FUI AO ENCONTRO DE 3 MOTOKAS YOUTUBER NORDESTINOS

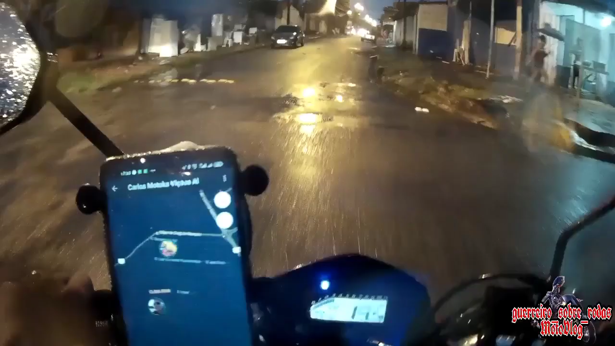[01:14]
É guerreiros, debaixo de chuva, vou encontrar aqui com o cabra retardo O grande Carlos, o Motoka Viçosa,
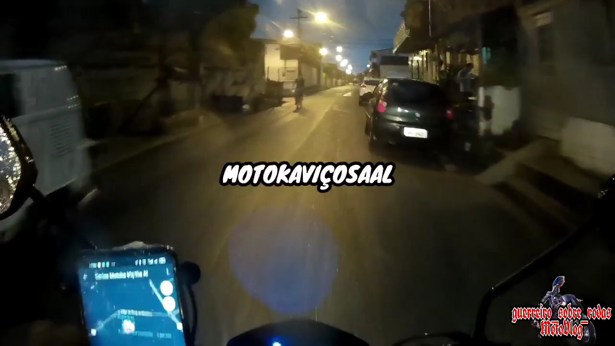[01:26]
ele tá na casa do grande Ranulfo, também é motovlog, é daqui de Maceió
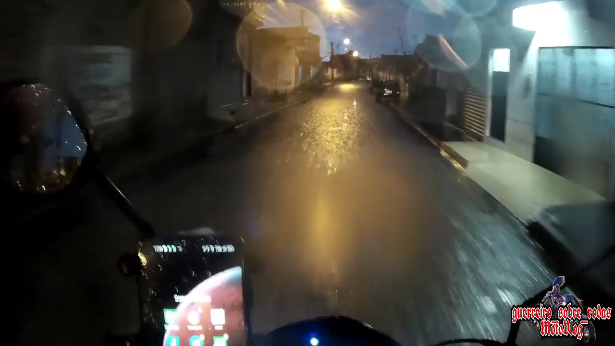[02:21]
Mas, vamos se ajeitando aí, né Mano, choveu bastante, hein Agora que deu uma estiada Mas onde eu moro Mano, tá chovendo a besta Chove lá, viu
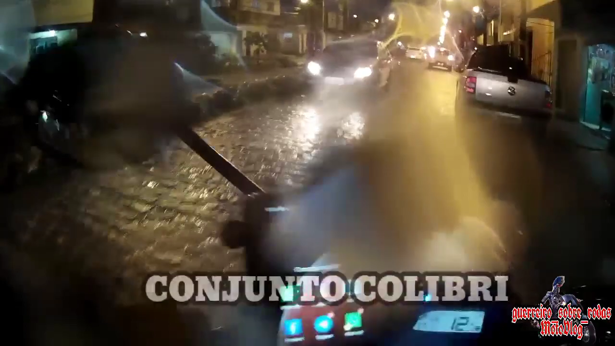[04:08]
Tô até esquecido o nome desse bairro aqui Dentro do Clima Bom, mano
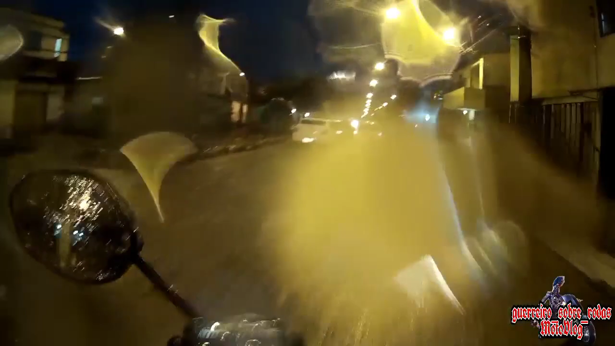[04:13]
É uma ruazinha aqui, já próxima, hein Deixa eu ampliar aqui